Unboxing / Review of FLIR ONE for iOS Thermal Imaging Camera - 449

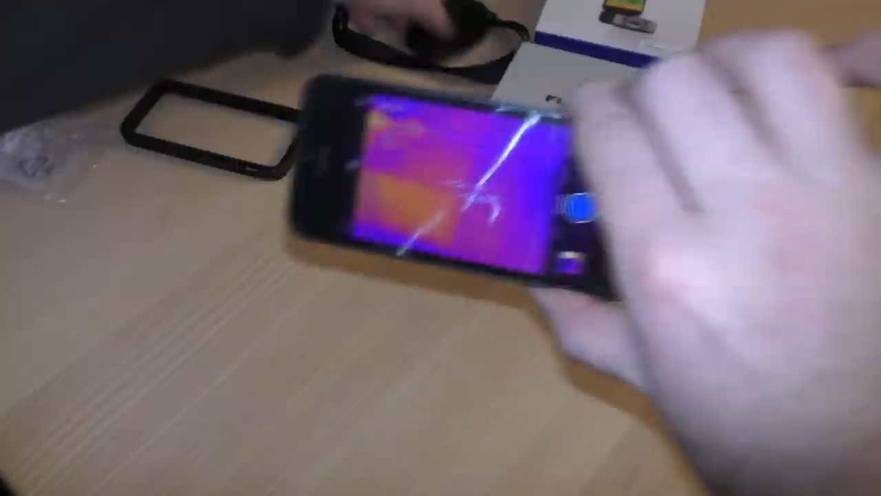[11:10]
this seems to be hot and somehow it's a warmer than the table you see the table is 24 degrees
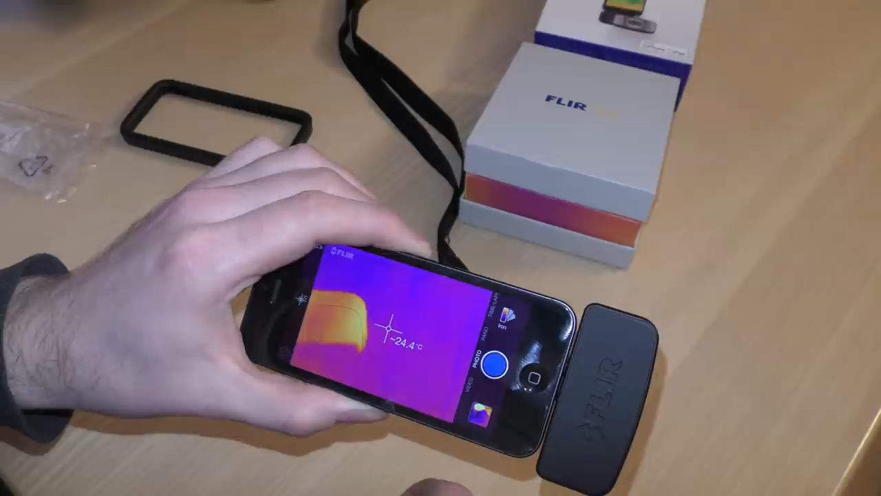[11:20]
celsius and this piece of plastic is 25 degrees and if i let's just put my finger oh my finger is hot so we'll just put my finger on it for a little bit i'm hot and there is a finger mark on the plastic where i touched it let's see that's the flur software let's see which one we have here oh get my fingers out of the way let's try the tools and see
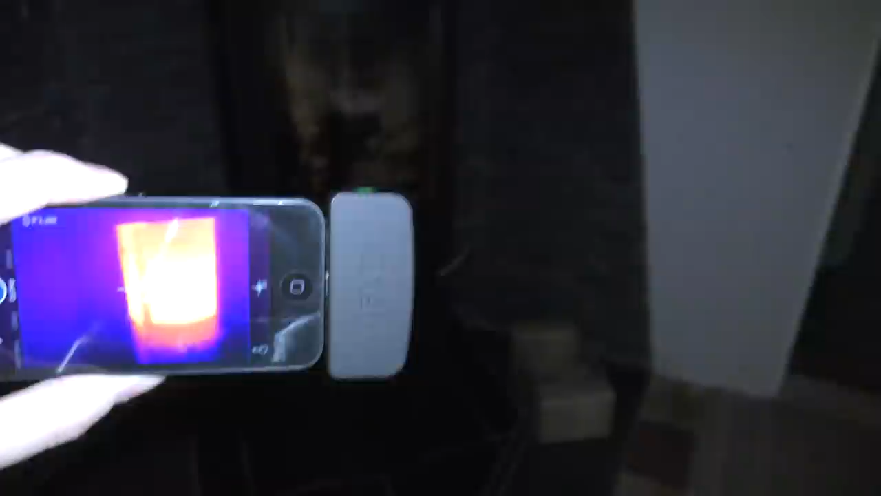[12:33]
what does it say 120 degrees
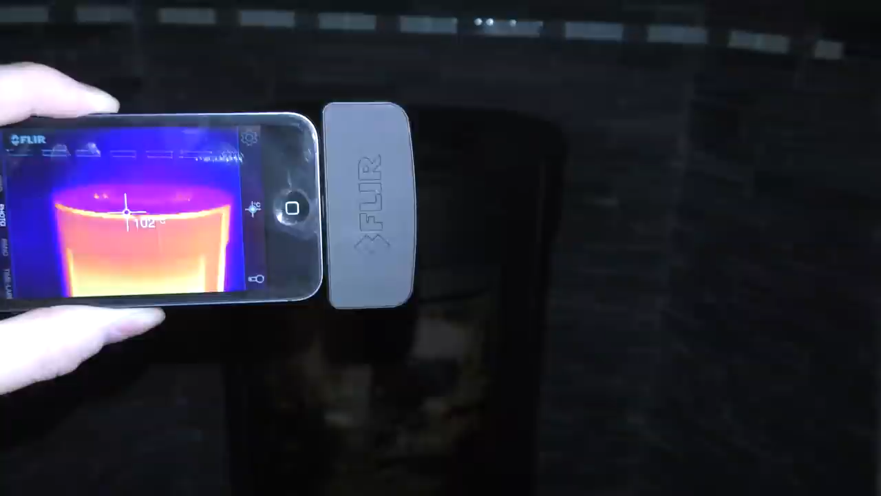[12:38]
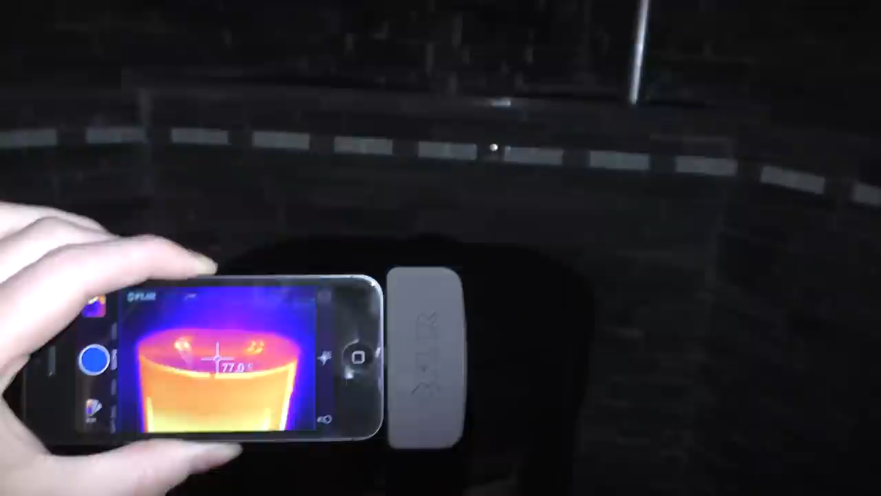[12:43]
so that is doing murray will and it's not that hot around it
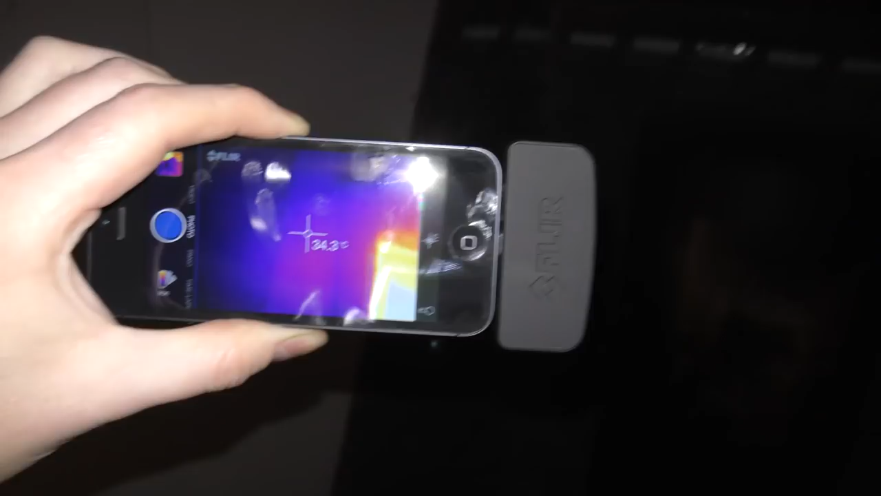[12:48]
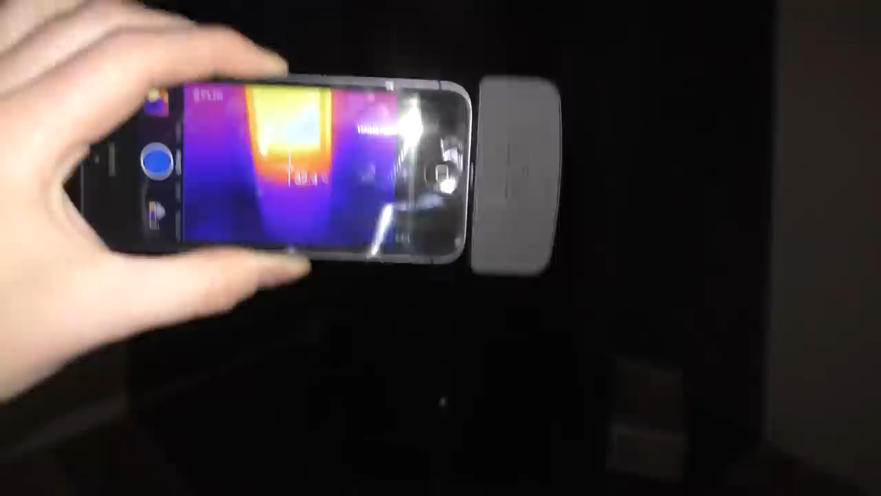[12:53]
oh it has a little bit problem update in here looks very cool let's see behind the wood stove do we have a heating problem down here
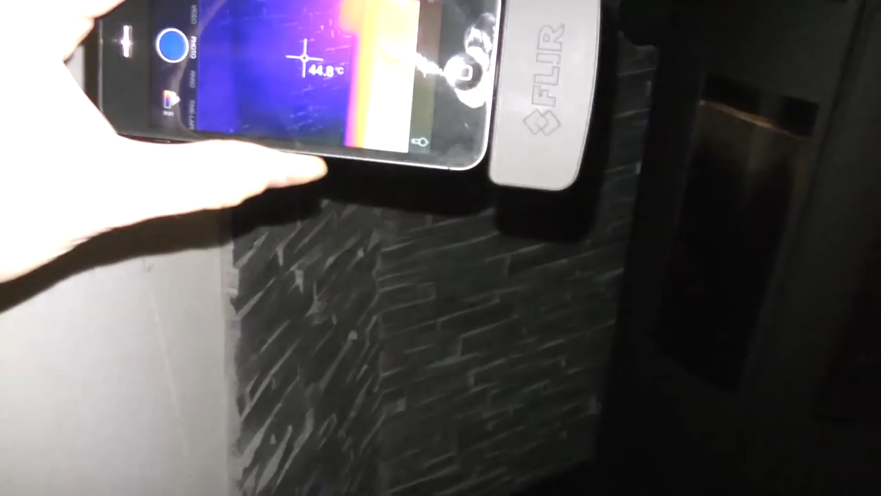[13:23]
On screen: spot 44.8°C
uh has uh is making a shadow of the
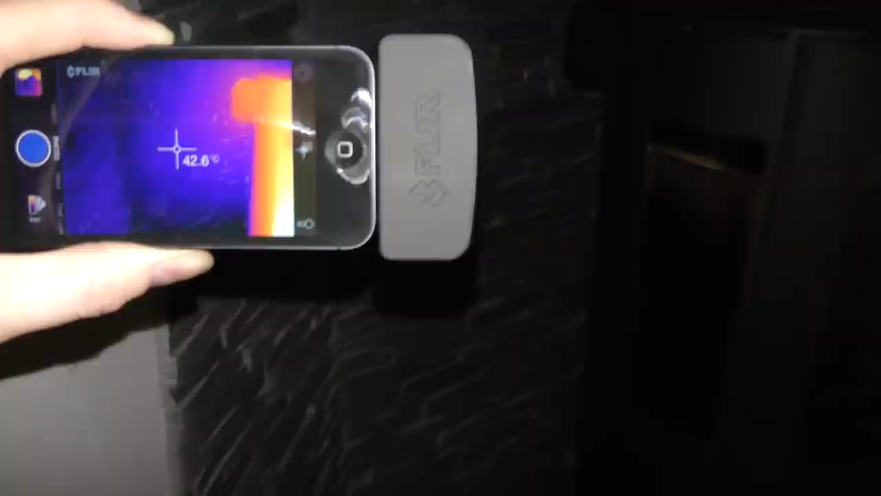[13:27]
flur one on the wall behind there so this is a piece of
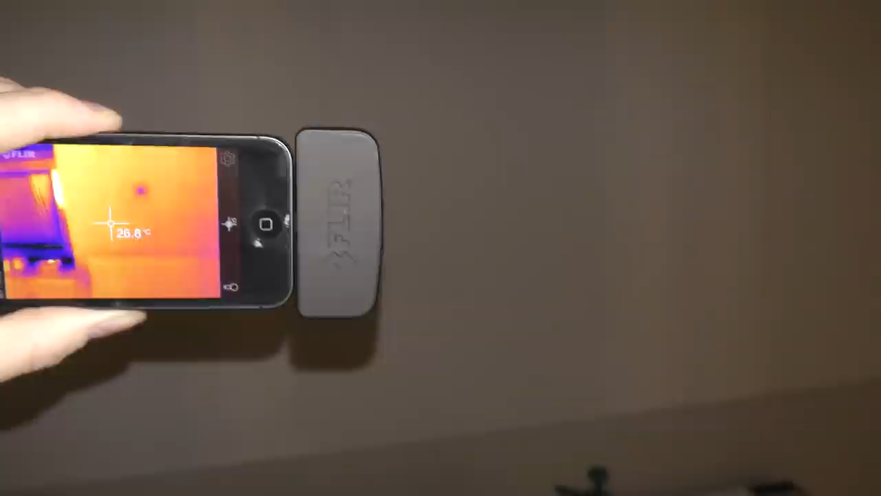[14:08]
On screen: spot 26.8°C
see if there's any more of them yeah another one
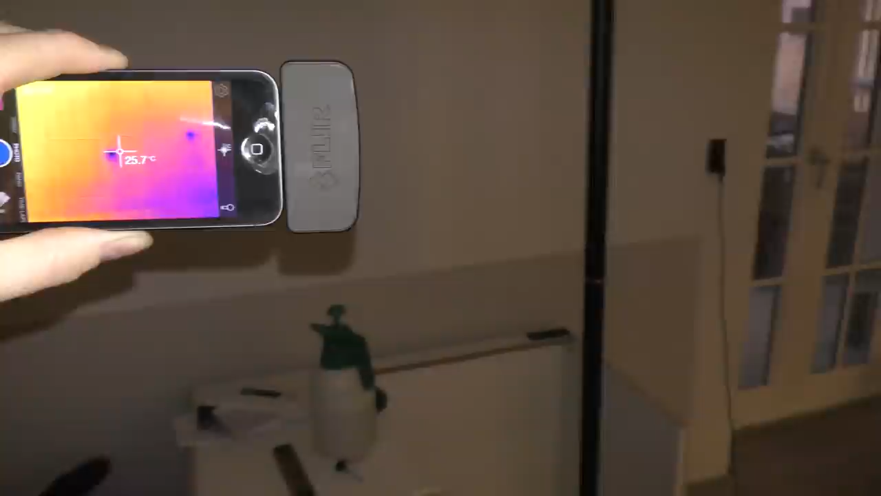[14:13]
On screen: spot 25.7°C
two more there and over here
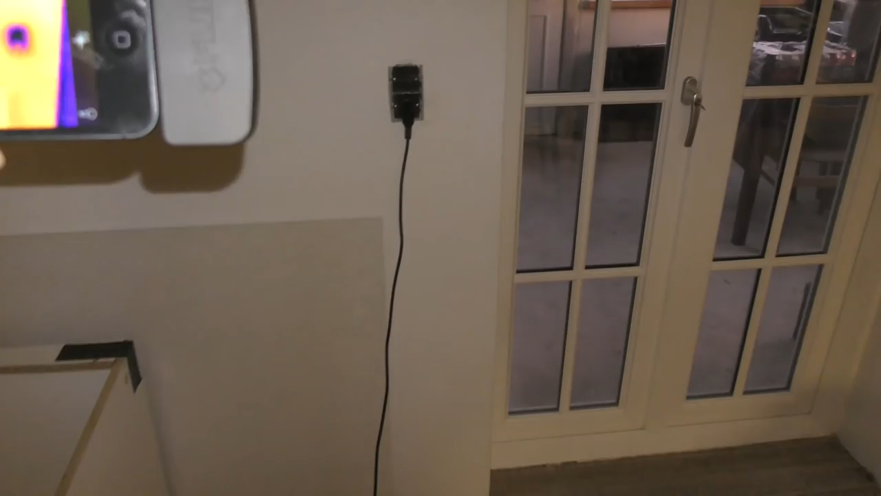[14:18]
i have a really cold spot i knew about this one uh
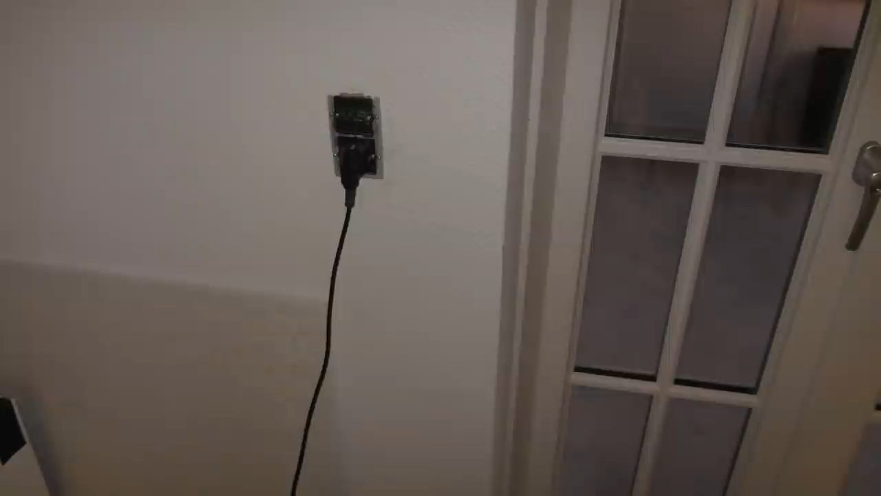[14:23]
it's an outlet and i um
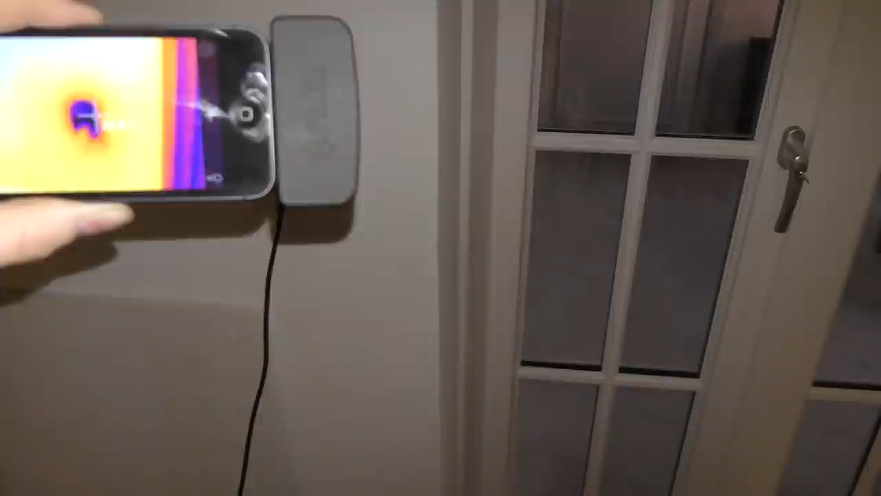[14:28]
i forgot to insulate that so in between there's another
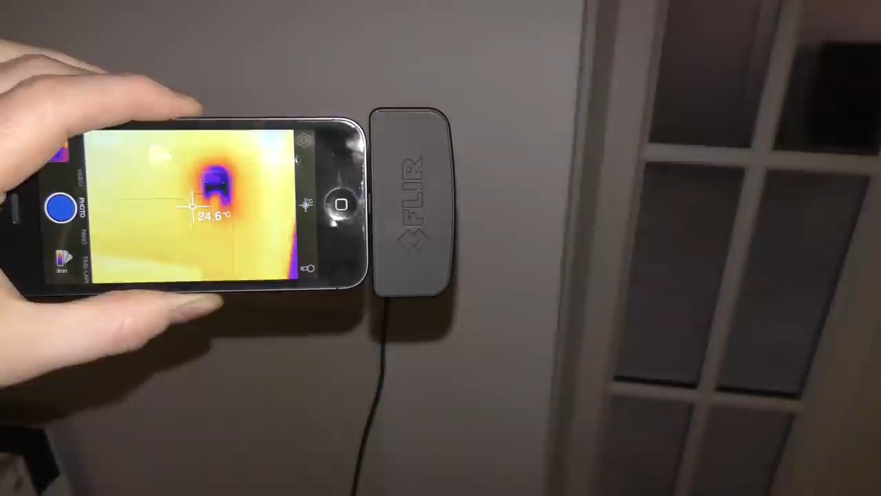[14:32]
On screen: spot 24.6°C
outlet on the outside so the cold air is coming in from the winter garden